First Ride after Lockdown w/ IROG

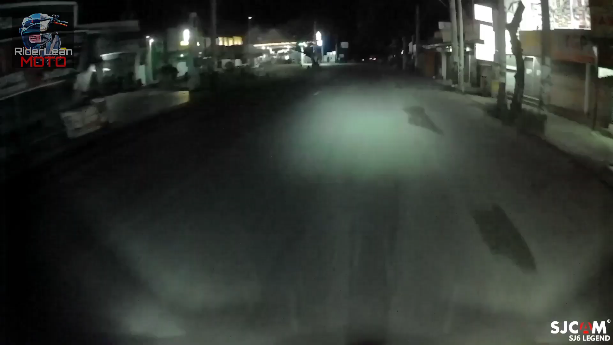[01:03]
So, nandito pa namin sa Pulilan. Wala ka yun. Magpagasap ko. Magpagasap lang ako. Ayun na kami ngayon. Ako nasa unahan. Siya nasa likod. Pondoy kami. Sandan niya lang ako. Hindi tayo hato ngayon. Ah, takbuhang 60, 70, 50. 50, 60, 70 lang tayo ngayon. Kasi, siya yun eh. Hindi pa sanay masyado magmatulin na patakbo.
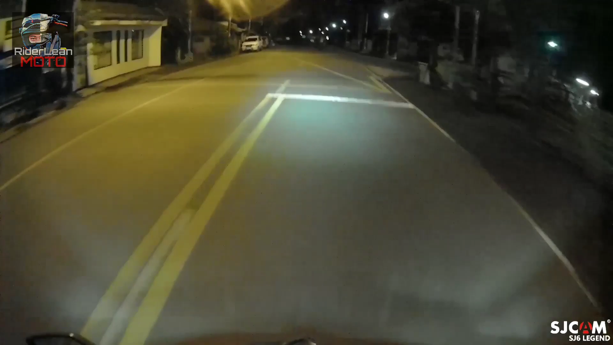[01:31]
Kasi, baguhan pa lang siya. So, ngayon pa lang siya nabiyahe ng malayuan. Kasi, kalimitan ng biyahe lang niya is almost mga 4 kilometers lang araw-araw. So, ngayon lang siya nabiyahe ng malayo. So, nung ano pa kami nagbiyahe. Nung Friday pa ng madaling araw. So, Sunday ngayon. Nung madaling araw. Yan. Ngayon pa kami iuwi mula nung Friday. But, nung Friday, nakaka-137 kilometers na kami.
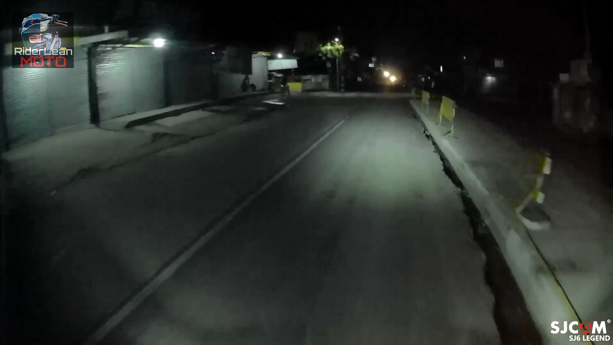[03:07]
Siya, pangatlong gas na siya ngayon. Kasi, nagpagasya ulit kahapon. Pangatlong gas siya kahapon. Siguro, bago kami ang karting ulit sa Laguna, mag-isang gas pa ulit siya. Kasi, mabagal na takbo nga namin. So, automatic siya. So, hindi masyado na yung gearing niya. Nakakapag-birit. nakakatipid ako kasi. Gawa ng manual ang gamit ko. Nakakapag-ship ako.
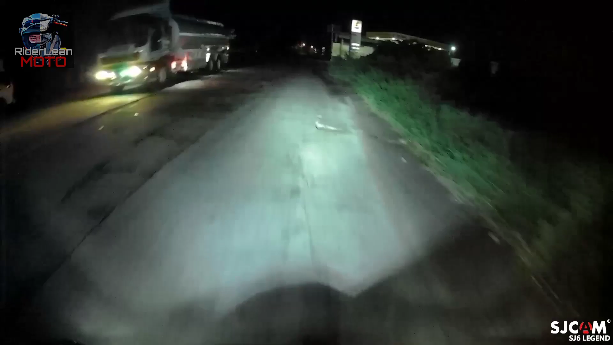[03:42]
So, bali ngayon, nandito kami sa Plaridel. Plaridel na kami. So, bali yan, guys. Dito na kami sa Balagtas, Bulacan. So, mukhang mapuputol na naman ang aking vlog. Kasi, nagbabadya naman ang pagulan. Mabagal pa na takbo namin ngayon. Kasi, iwas-iwas sa Lubak ba? Iwas gaming sa Lubak ha.
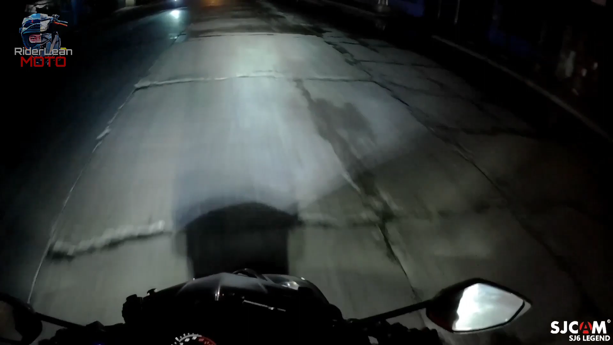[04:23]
wala kasing, wala kasing, wala kasing waterproof case yung camera ko. Ay, I mean, waterproof case pala ako. Yan lang. Hindi ko magamit sa mounting ko ngayon. Kasi, sira yung dating ginagamit ko mounting. Ginawa ko lang ng parahan para makabit ako na yung camera tong helmet ko. So, nitsatsaga muna ako ngayon sa, sa, sa, sa, sa camera ko na pag umulan, tinatanggal ko.
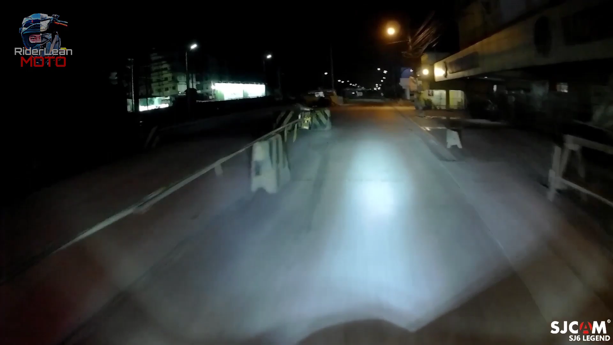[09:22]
kasi, ano, medyo, lubak-lubak. Mayra pa kami mag-iwas-iwas sa lubak. Talagang, naalulubak kami. Hindi na, may nagad-basta-basta na nakikita yung lubak. So, buti na lang, mabagal yung takbo natin. So, medyo, ano lang, tag-tag, hindi kami masyadong, napupuro sa lubak. So, sa ngayon, wala pa namang abirya. At sana, huwag na magka-abirya. Alright, guys, andito na kami ngayon sa, Valenzuela. Yan.
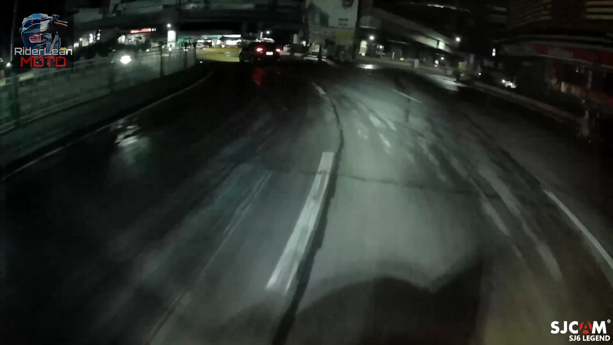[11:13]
Dito kami sa Edsa. Yan. Pa-Edsa na kami. Nandito pa rin siya sa likod. Kung gusto sila makita, paunahin natin siya.
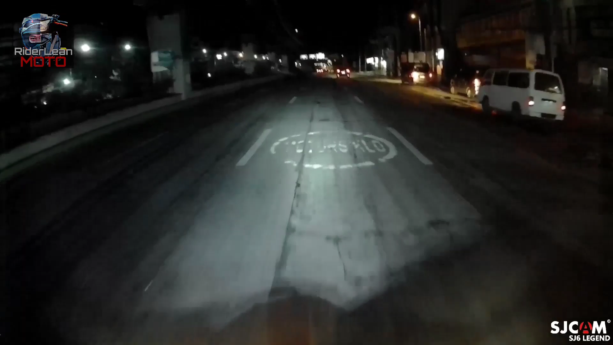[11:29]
Bali yan. Binabaybay na natin ngayon, guys. Namin ngayon, guys. Yung Edsa. Mima, una ka sa akin. Una ka muna. Basta, una ka lang. Diretsoin mo lang itong motorcycling. ulit cha-check ko yung box mo.
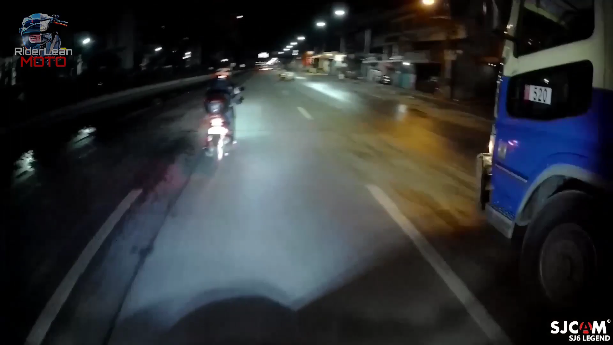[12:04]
Oh, ayan siya. Gagod rock to ah. Saan pa sulingit dito ah. motorcycling lang kami. Dito sa Edsa. Ayan. Check ko yung box niya, okay pa. Kasi medyo kumakalas yun. Ayan siya. Okay na. Sige. Balik ka na sa likod ulit.
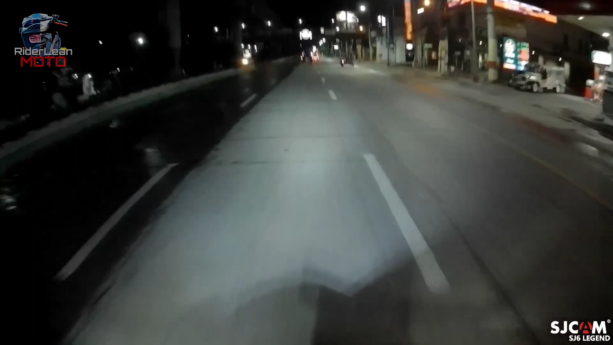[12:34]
Bilisan mo lang ng konti Bilisan lang natin ng konti Makatakbong 60 lang Kasi nasa edsa na tayo Edsa gaming na kami Bagus Nage edsa na Maswerte pa nga kami ngayon Kasi konti lang yung mga dumadaan Sa mga Lahat ng traffic maluwag Kasi konti na dumadaan sa akin Kasi maaga pa nga Umalis kami dun sa Bulacan Is mga 12.40 Siguro or 12.30
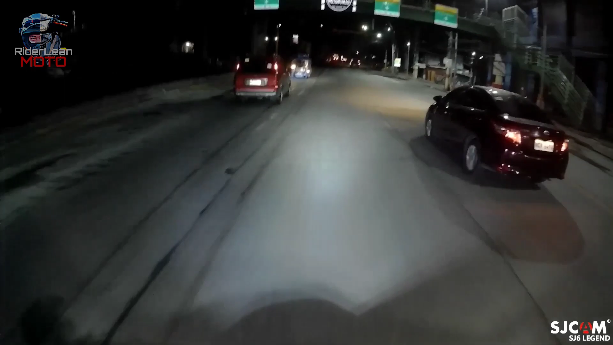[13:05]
12.40 Siguro yun 12.45 Umalis kami sa Bulacan Para nga maiwasan namin yung traffic
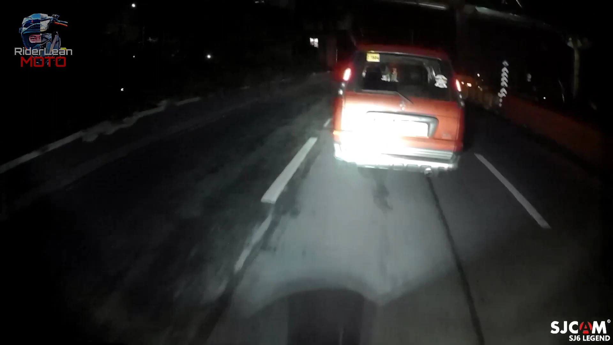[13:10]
So kayo barabi sasakyan May iwasan namin yun Buti na lang Tama yung decision namin ng oras Na pag-alas Dito na tayo sa Balantawak Market Balik kami ulit sa motorcycle lane Kaya yun guys Nandito na kami sa Kubaw Edsa Kubaw Nandun pa rin siya sa likod Medyo malayo lang Kaya niya tumutok sa akin
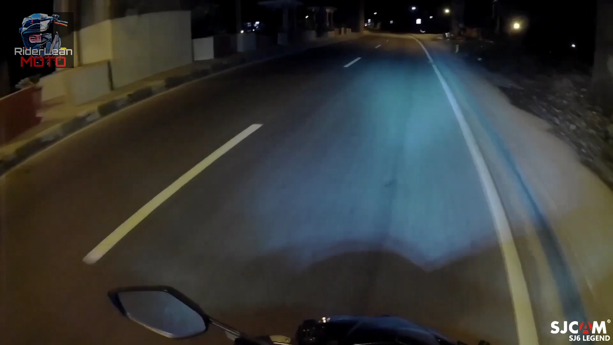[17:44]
Muti pa sa badsat sa gatero Sorry naman So Hinto kami Nagharap kami ng gas station Papagas daw siya Paubos na yung gas niya Lakas na lang sa gas ng motor niya Good guys
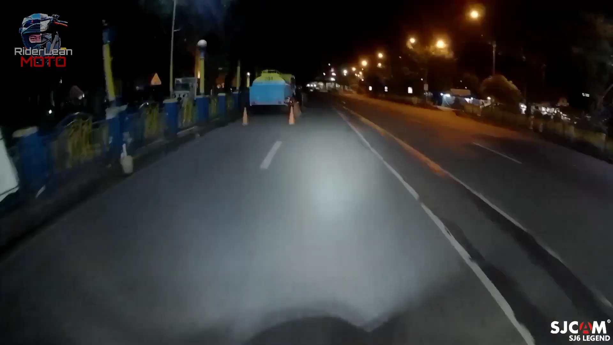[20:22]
Nandito kami sa Alabang Muntinlupa Medyo Maliwag-luwag Nang aking Pakiramdam Pag nandito na kami Kasi Medyo malapit kami Sa Laguna Pero Although malayo pa Pero Medyo Mababa na yung Risk Ng maraming Sasakyan Parang mas Marami pa Sasakyan Siguro dito Pero kasi Kanina Sa May Sasakitan nyo Sa EDSA Ang linis-tinis Nang EDSA Wala man Nang halos Sasakyan Kaunting-kaunting Lang So Dito sana Ano